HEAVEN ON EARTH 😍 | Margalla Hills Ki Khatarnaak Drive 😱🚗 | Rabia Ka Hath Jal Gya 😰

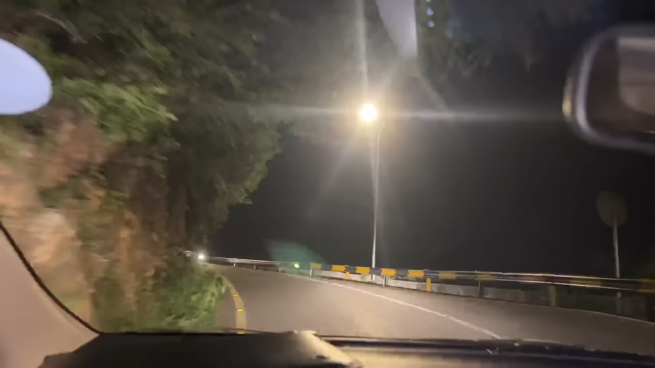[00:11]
ने अब एक जगह पहुंचना है, ये बड़ी खतरनाक रोड है। या ला इतनी बड़ी बस जी मेरी साइड पे आ चुका है।
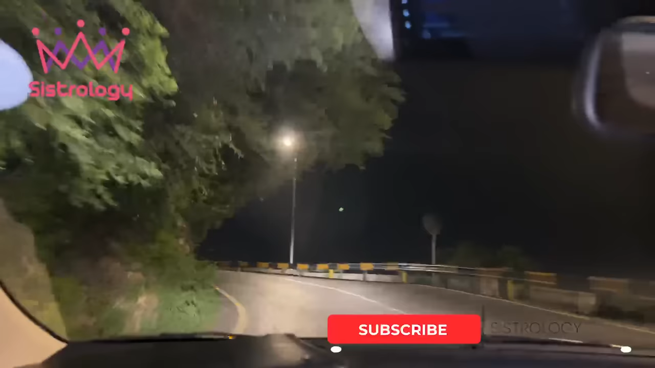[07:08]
है यहाँ पे हमने अब एक जगह पहुँचना है ये बड़ी खतरनाक रोड है और यहाँ से कहते हैं कि चीते निकल आते हैं मानो आप इस साइड पे एक चीती बैठे
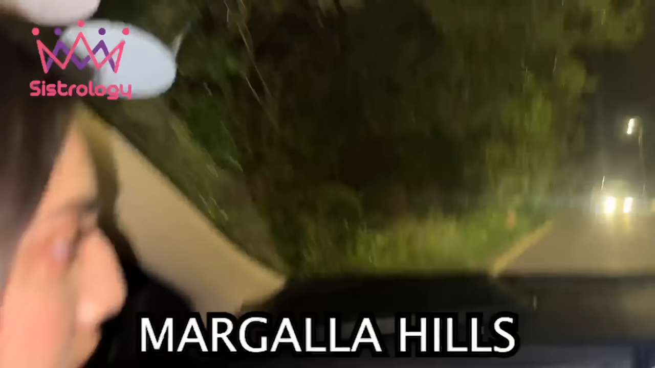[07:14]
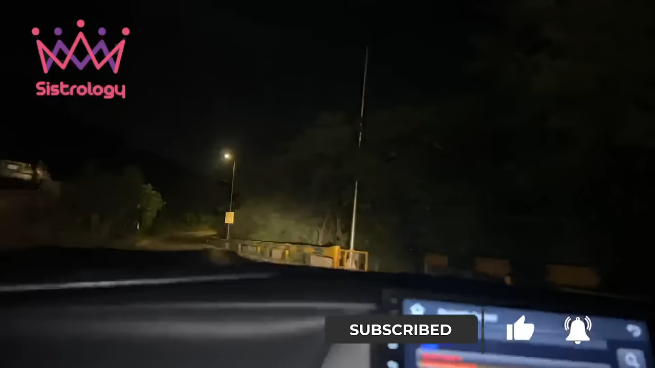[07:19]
इतनी बड़ी बस अच्छा ये सड़क देखे कभी नीचे जाती है कभी ऊपर जाती है कभी गोल होती है कभी तिरछी होती है और ये देखिए पहाड़ के ऊपर है और ये ऐसे ऐसे से घूम रही है
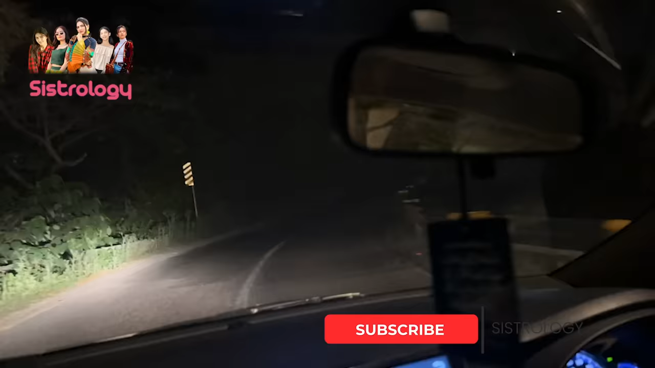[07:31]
ये ऐसे लग रहा है जैसे हम जा रहे हैं स्वात कलाम लेकिन ये स्वात कलाम नहीं है यहाँ से ये थोड़ी सी कट्टे शट्टे पड़ी हुई है